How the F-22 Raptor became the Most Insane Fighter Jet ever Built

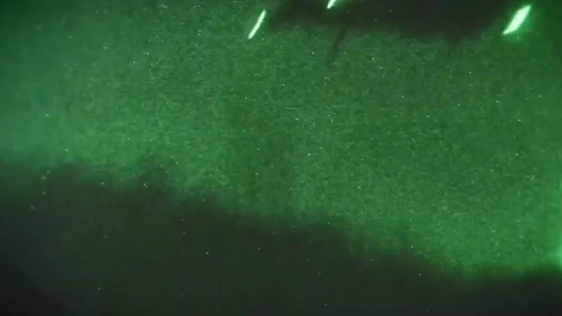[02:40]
compatible with standard night vision goggles it
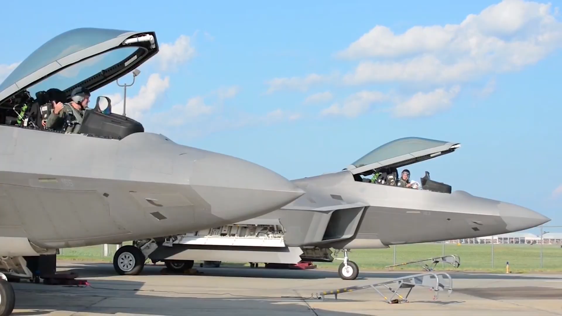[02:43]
is designed to accommodate a single pilot improved life support systems and the ace 2 ejection seat finally helmet mounted equipment is compatible with the cockpit enabling improved and more reliable
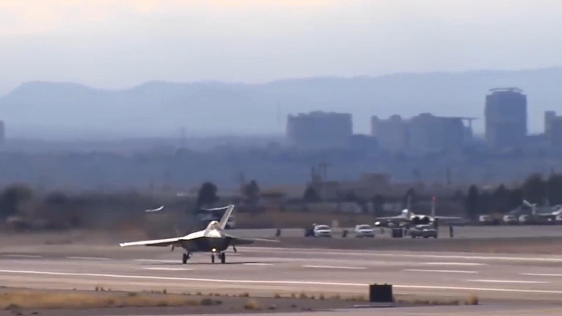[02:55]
attention while flying the aircraft the
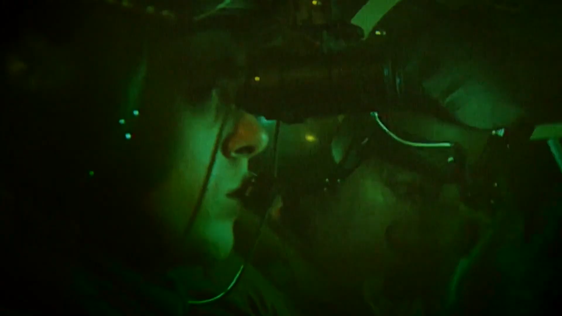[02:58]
helmet mounted systems are some of the most advanced in the industry unlike early